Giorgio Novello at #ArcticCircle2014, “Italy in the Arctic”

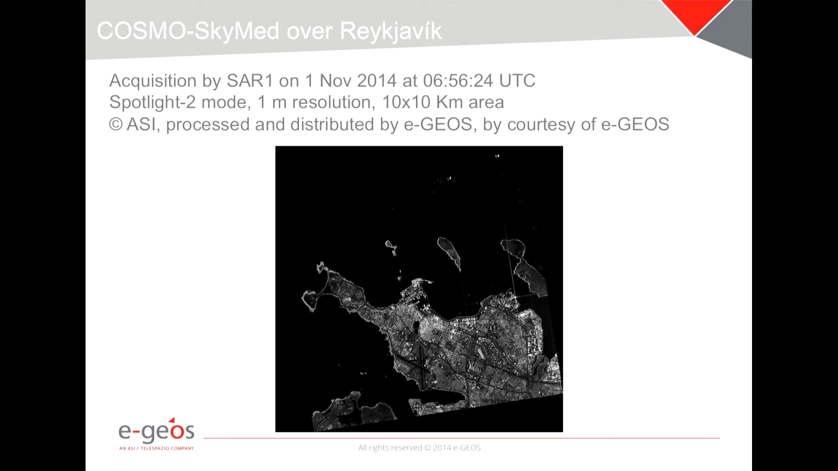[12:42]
The resolution is very high, as you can see, 1 meter resolution. You can see in this
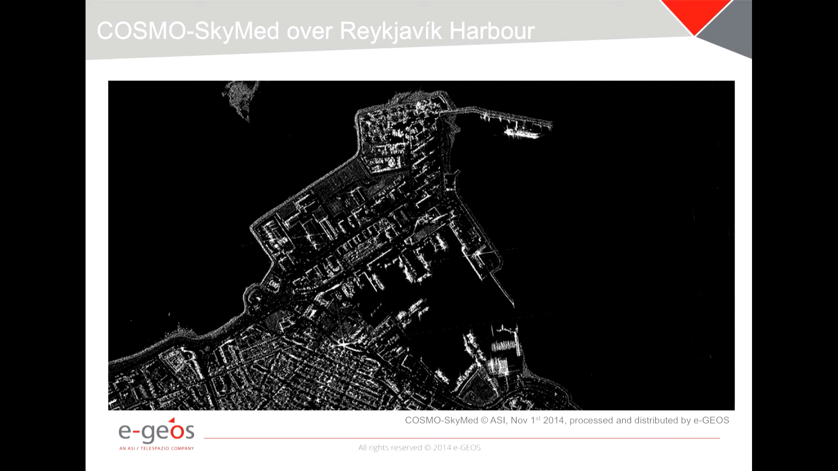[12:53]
image here a ship docked at the harbor, close to the building in which we are. And here you can see the Harper Center.